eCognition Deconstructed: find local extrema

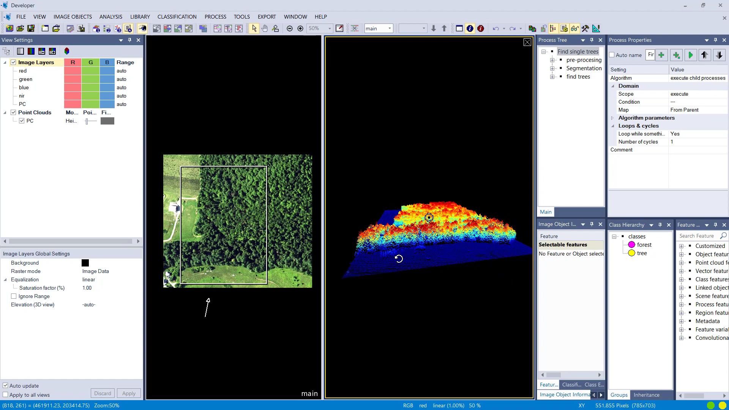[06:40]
Let's assume you have a point cloud data set and optical data and you want to find single trees in your forest. So you could use this approach to get somehow the peaks of or in your data set which correspond to trees.
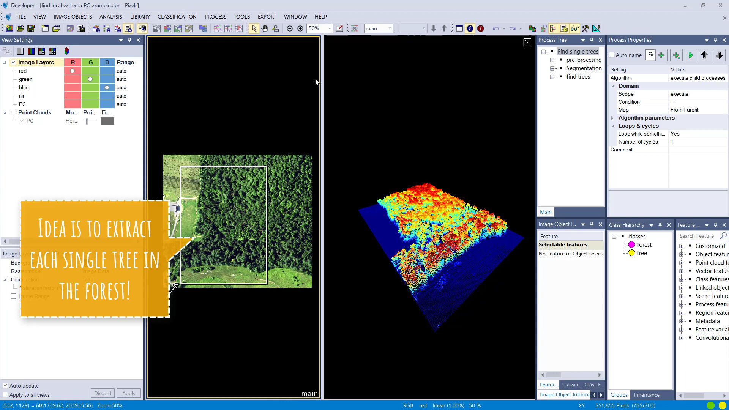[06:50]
So what I'm doing here I have a point cloud. I do a rasterization of the point cloud to get a dsm. So digital surface model.
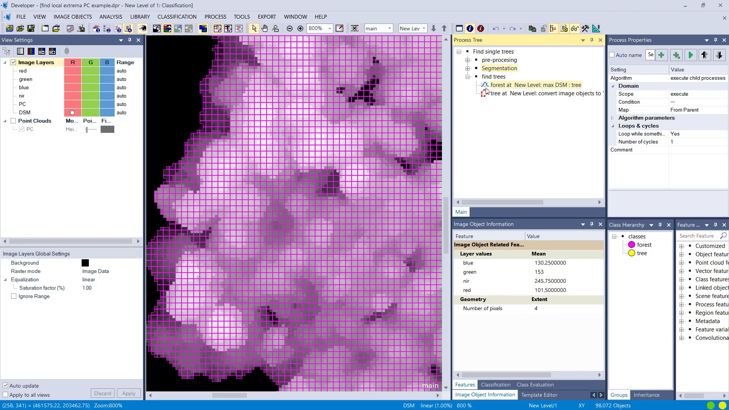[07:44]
So I use this find local extrema algorithm. I'm only looking at forest. So I define that in the domain.
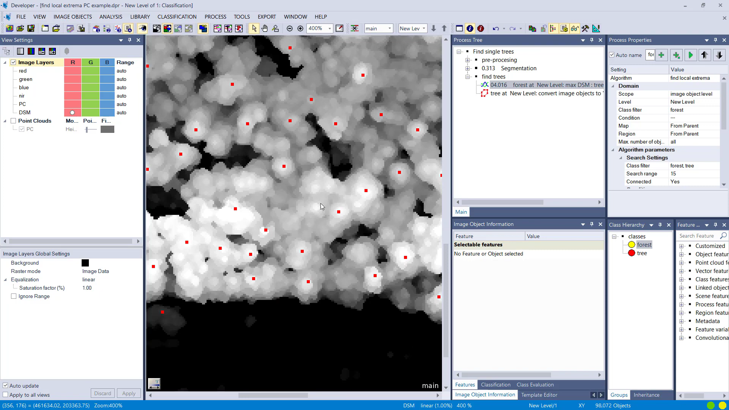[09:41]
You're going to get less because you're going to have more trees fighting for the extrema, right? If you decrease it you're going to get more. So be aware of that fact.
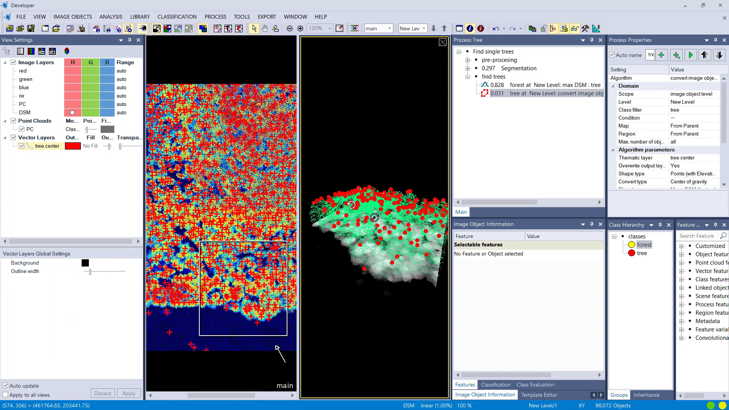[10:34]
So we only see the forest points and I'm going to increase the size of my extrema. And you see they have 3d information. So the elevation is also written into the attribute table and that looks stunning.
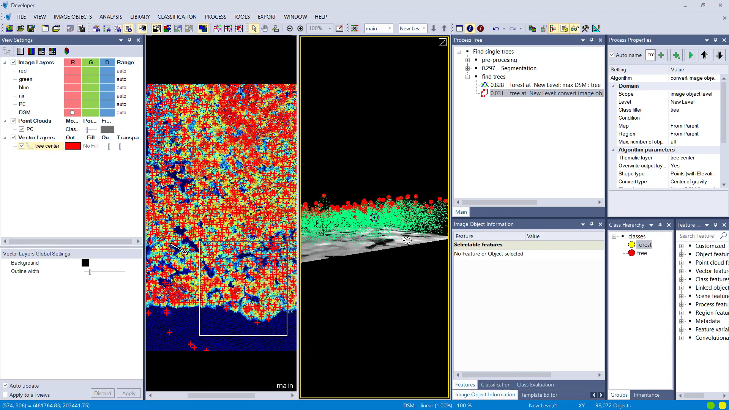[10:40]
That would be one approach that you could think of when you're looking for single trees in the forest and you have elevation data.